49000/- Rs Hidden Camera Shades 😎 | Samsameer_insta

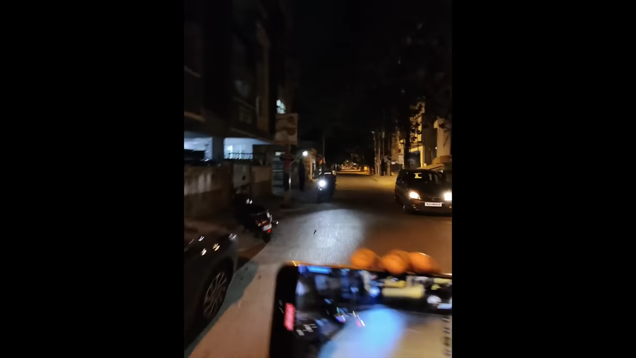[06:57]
ನೈಟ್ ವ್ಯೂ ಹಿಂಗಿದೆ, ನೈಟ್ ವ್ಯೂ ನನ್ನ ಪ್ರಕಾರ ಅಷ್ಟು ಚೆನ್ನಾಗಿರಲ್ಲ, ನೋಡೋಣ ಹೆಂಗಿರುತ್ತೆ ಅಂತ.